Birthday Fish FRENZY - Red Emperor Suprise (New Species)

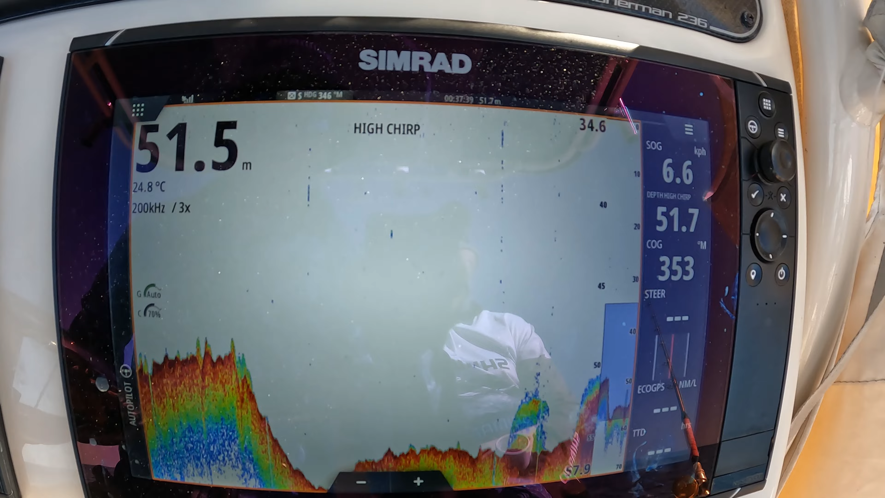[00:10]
On screen: water 24.8°C, speed 6.6 km/h
There's so much country on this 50-meter line.
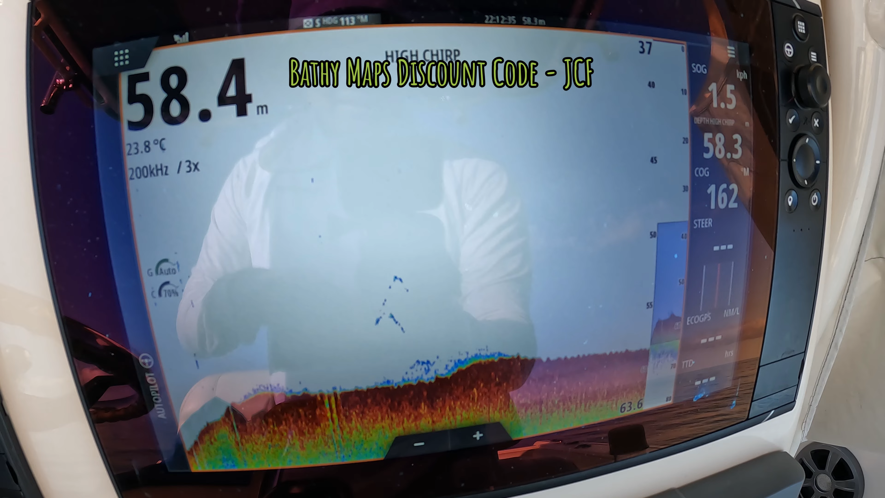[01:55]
On screen: water 23.8°C
So, using Barthy maps, we've just found a little spot here in about 58 meters,
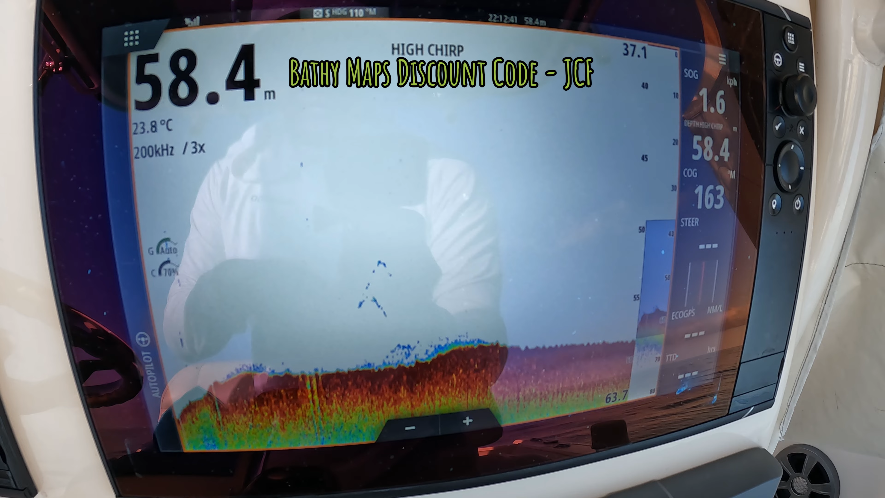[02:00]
On screen: depth 58.4 m, water 23.8°C
and a couple of little lines down the bottom there.
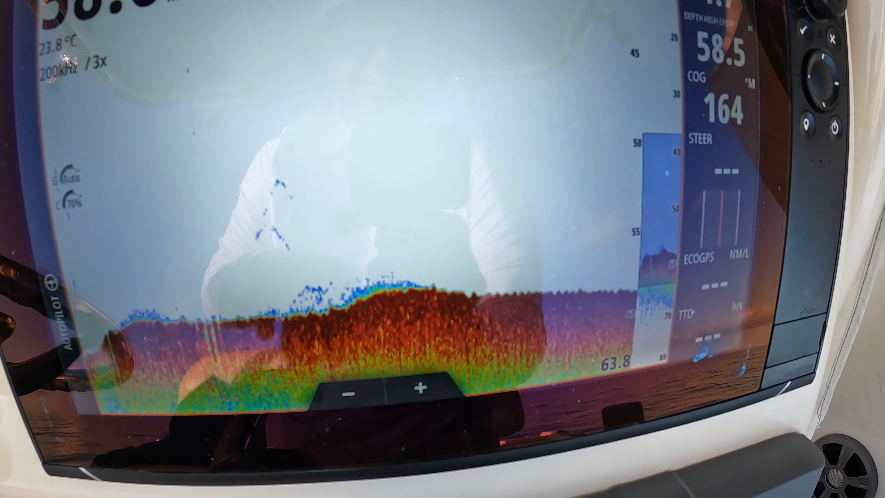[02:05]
On screen: water 23.8°C
So, we'll have a look and see what's happening. There we go. Let's have a drop, mate.
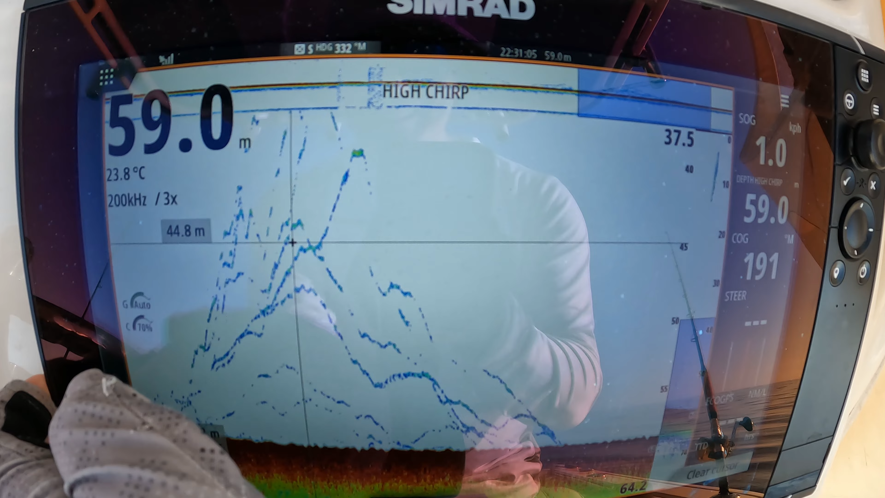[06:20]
On screen: depth 59.0 m, water 23.8°C
So you can see there, I dropped that fish first, and then I, uh, hooked him again,
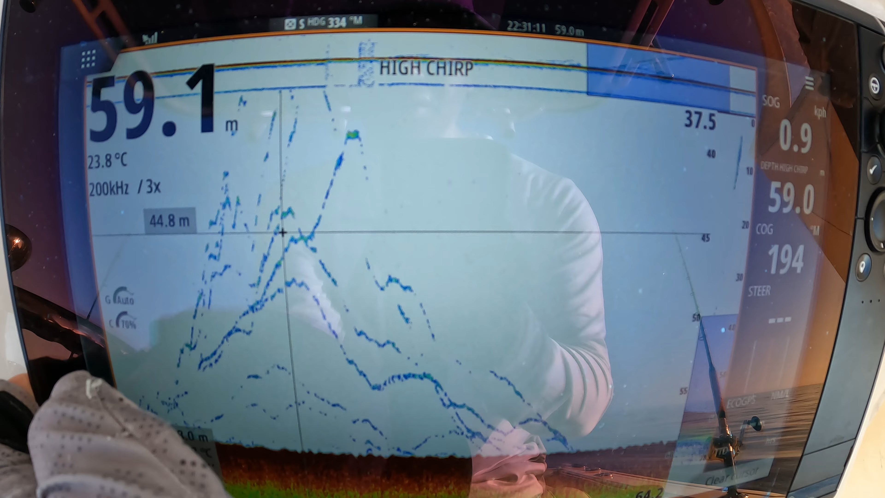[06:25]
On screen: water 23.8°C
but I was jigging the berserkers about eight to ten meters off the bottom, and these reds were coming off, uh, that far off the bottom and eating it, so, it's pretty cool when they're that hungry.
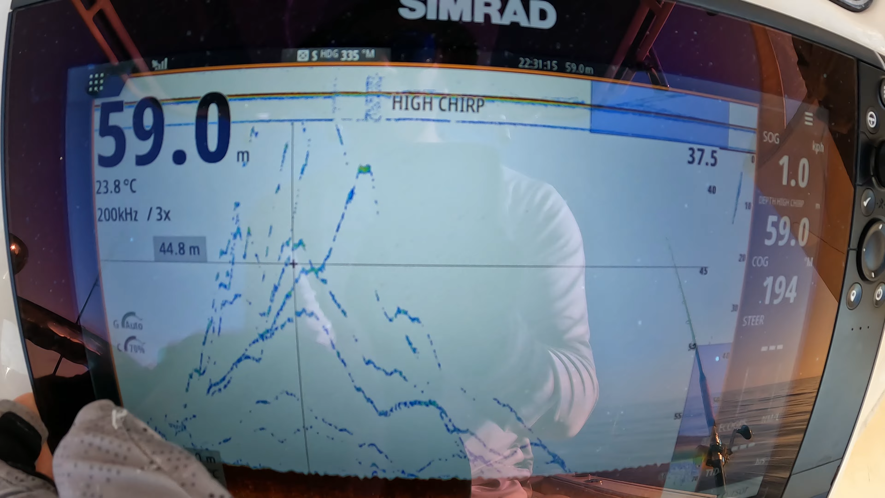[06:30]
On screen: depth 59.0 m, water 23.8°C
Righto, we're just lining up our second drift.
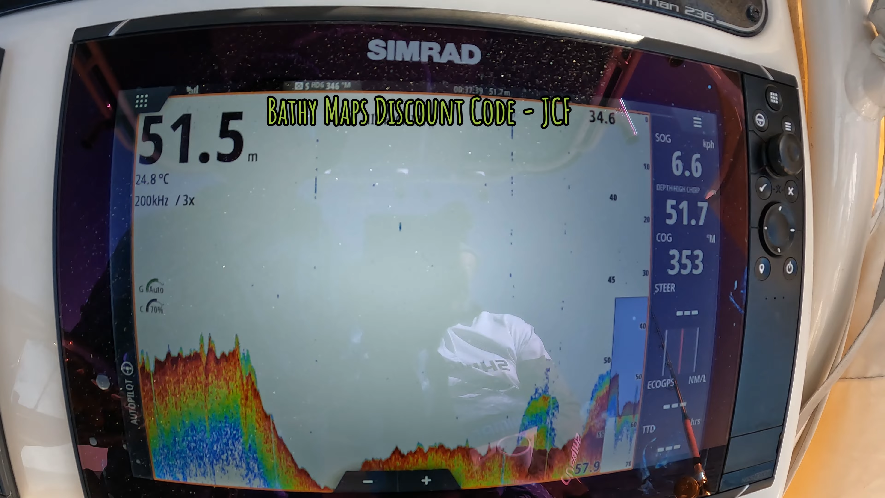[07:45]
On screen: water 24.8°C
It's just so much country on this 50 meter line, so, I'm sorta just stopping every couple hundred meters and having a drop, and just seeing what's down there.
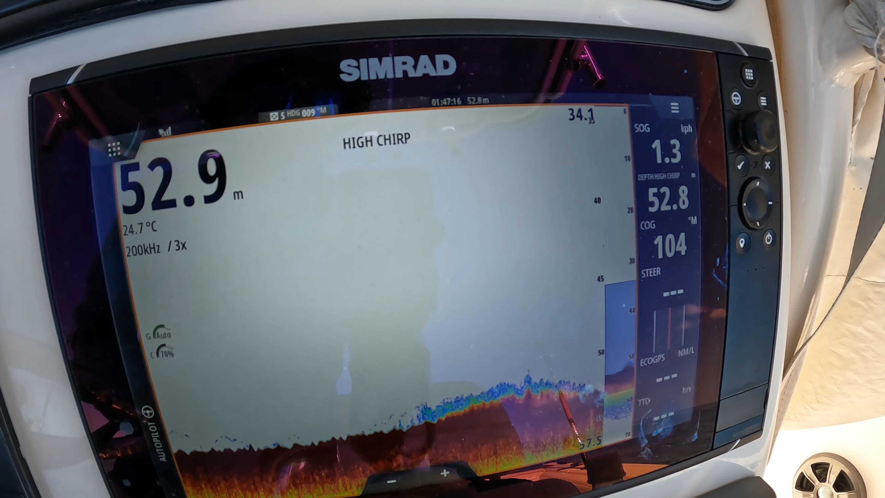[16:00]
On screen: water 24.7°C
so it seems like you know that 50 to 60 or 50 to 70 meter depth is the most consistent for reds that
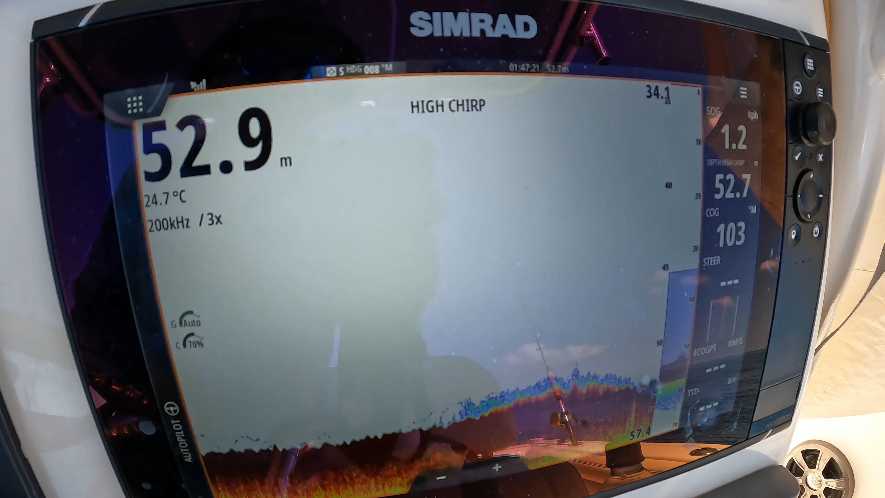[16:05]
On screen: water 24.7°C
I found just a whole bunch of blue dots just stacked up really
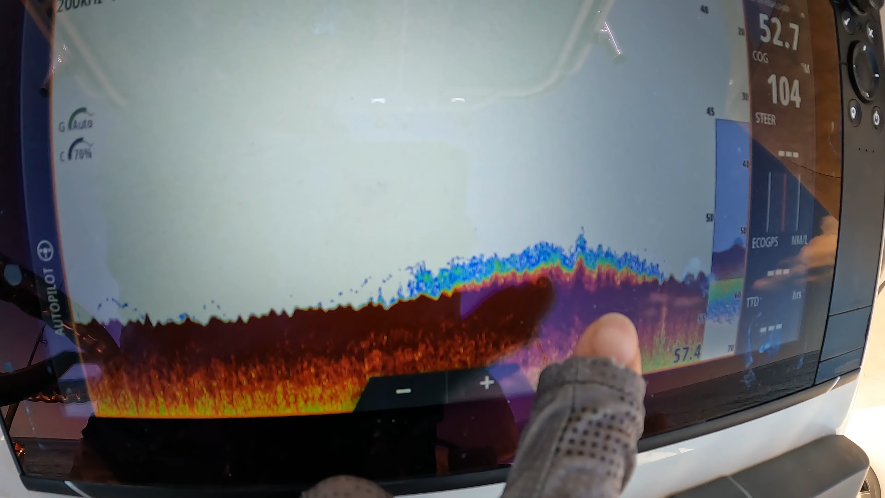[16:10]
tight on the bottom there that's definitely what you're looking for when you're looking for a red emperor ground it's typically like fern or like rubble
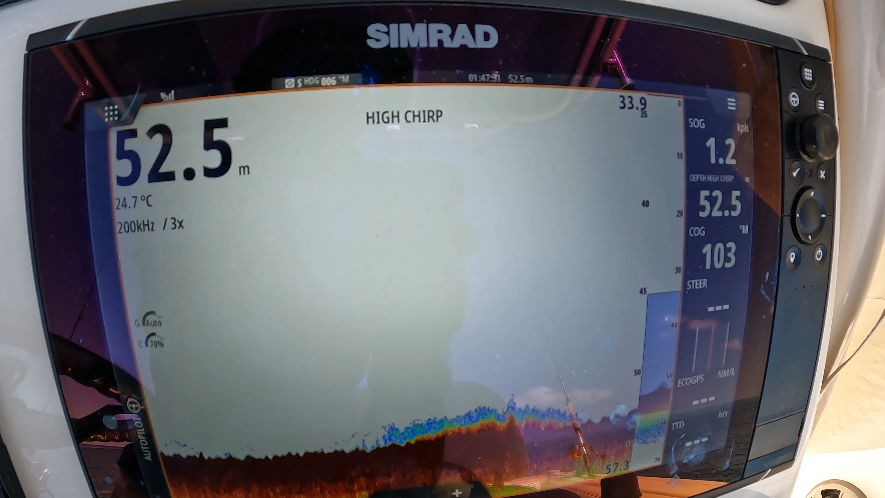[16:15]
On screen: depth 52.5 m, water 24.7°C
and that's sort of what they love sitting on and obviously bait and whatnot that gets attracted to that particular area but um yeah pretty cool